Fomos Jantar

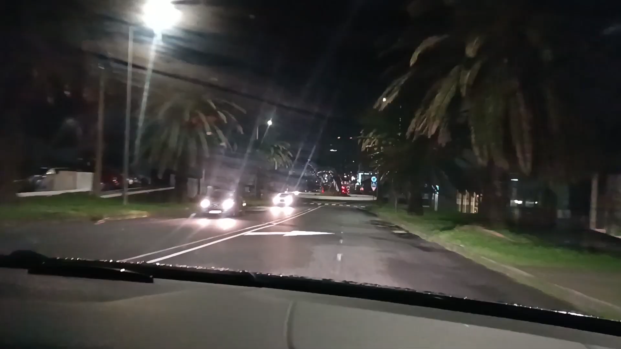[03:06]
caminhos ainda de terra e de pedra, bem, e cá já estou eu, já, agora já estou no carro do,
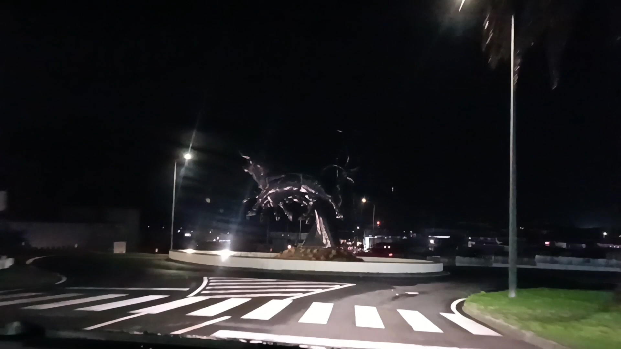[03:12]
do, do amigo João Neves, nós estamos a chegar aqui ao Monumento de Toiro,
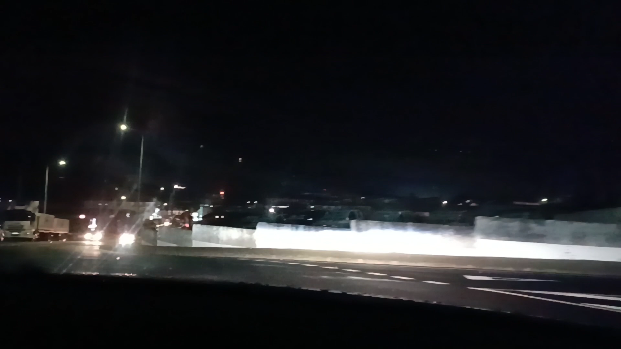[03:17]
aqui, e aqui à Praça,
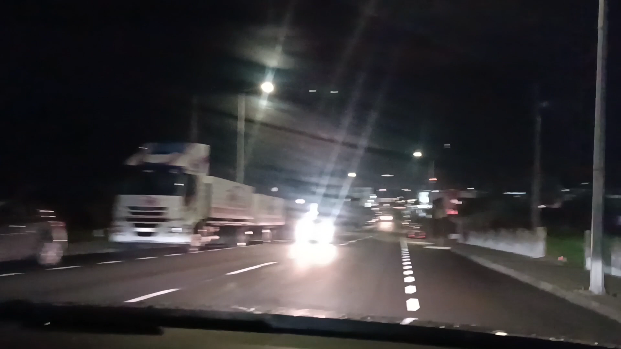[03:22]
aqui à Praça de Toiros também, e já estamos aqui na nossa cidade, pá, isso, isso parece lá as vegas, pá, parece lá as vegas,
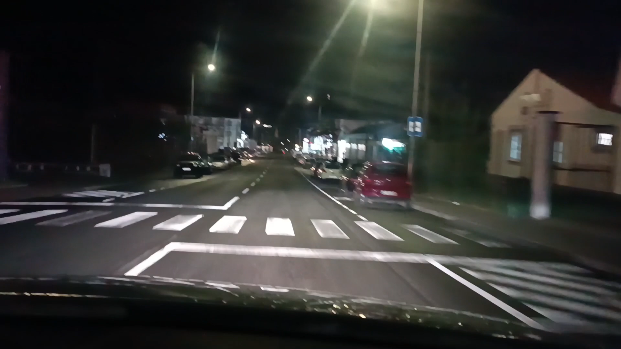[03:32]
estamos aqui já em Angra do Heroísmo, vamos a caminho, a caminho que a gente vai, e, então, deixa-me sequer, vamos, estamos aqui, estou aqui a chegar aqui ao Largo, tem aqui a estátua, essa estátua antigamente do Álvaro Martins Homem, que antigamente estava era na Praça Velha, no meu tempo, quando eu vinha mais a minha avó para a cidade, pela mão dela, com cinco anos, e pá,
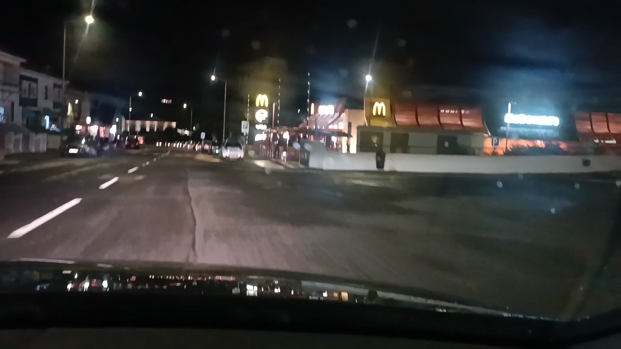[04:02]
já há muito ano, caramba, também temos aqui, já, mais um fast food,
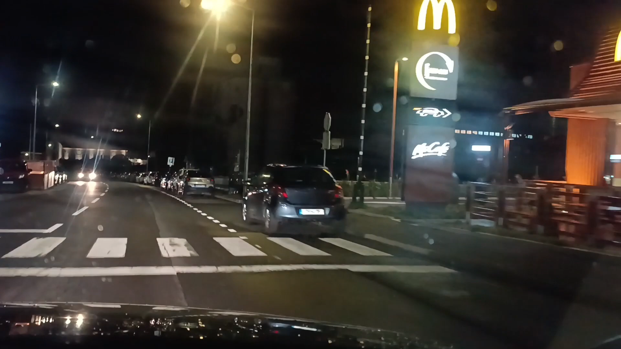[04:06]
aqui na, na, na, na, na Ilha Terceira, aqui há uns anos,
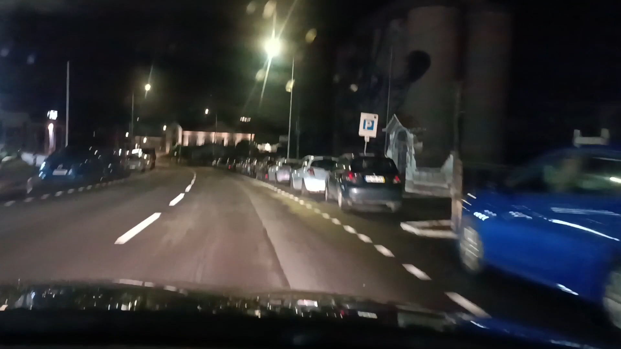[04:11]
não, não havia nenhum, diziam que nadava, agora, em cada canto, a malta já chegou, pá, o desenvolvimento,
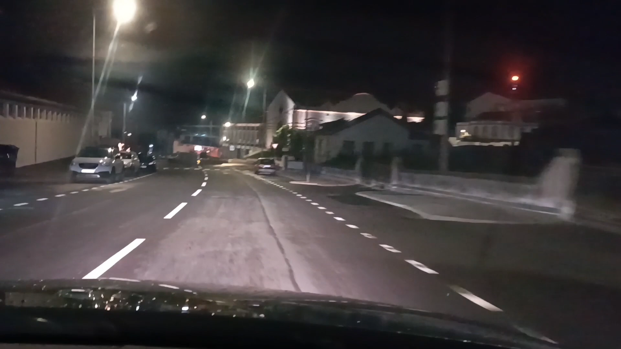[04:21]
a nível mundial, pá, agora já tem aí vários,
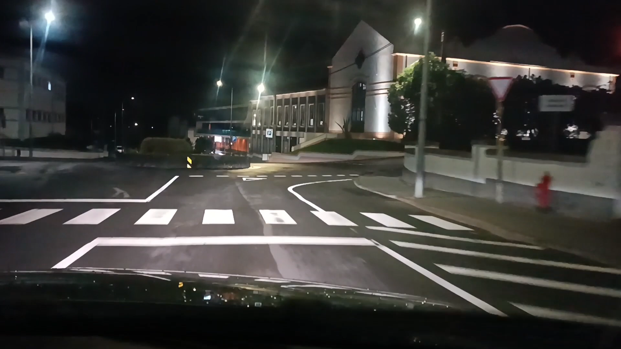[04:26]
temos aqui a passar, também aqui é onde era a Antiga Ieda,
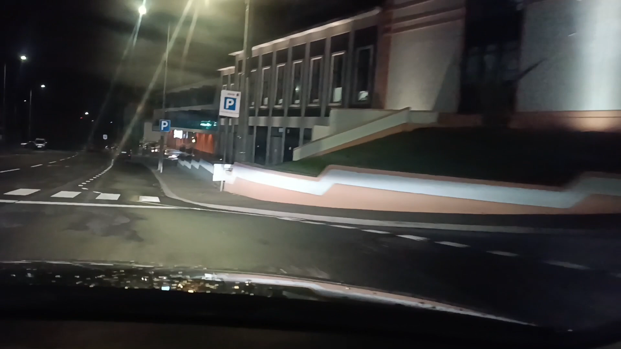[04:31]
onde era a Antiga Ieda, depois temos aqui, mais abaixo, um hotel, também um hotel,
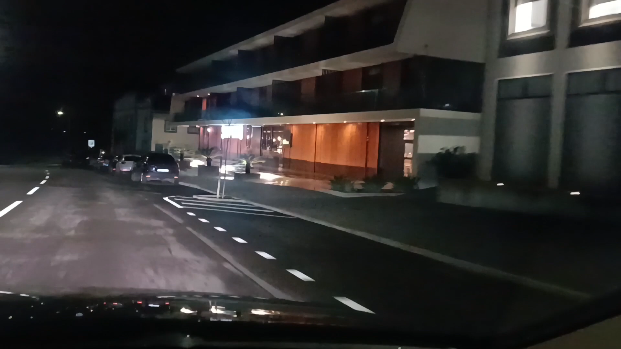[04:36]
que foi, foi inaugurado, acho que foi o ano passado,
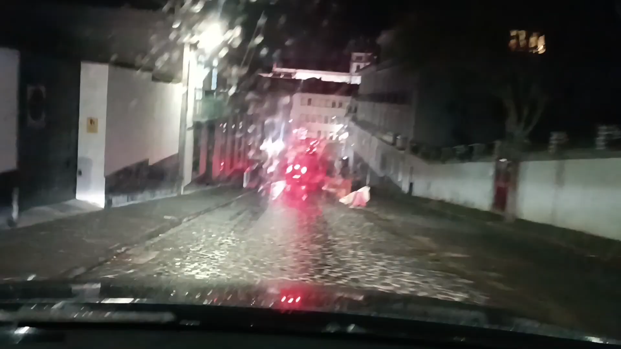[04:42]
e agora, já vou eu aqui, também, na Rua de São Francisco, tem uma parte ali que está a arranjar,
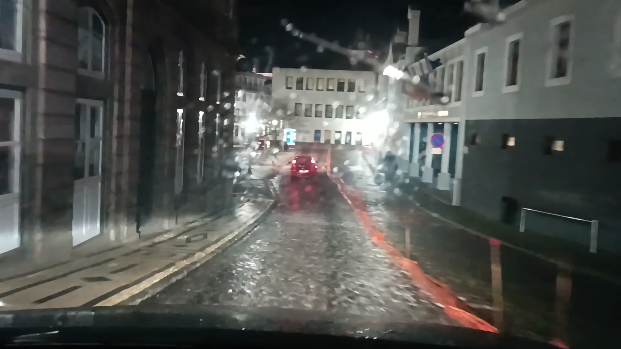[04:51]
esta já está pronta, eles agora estão a pôr a calçada, aqui com a dada, já não é em terra,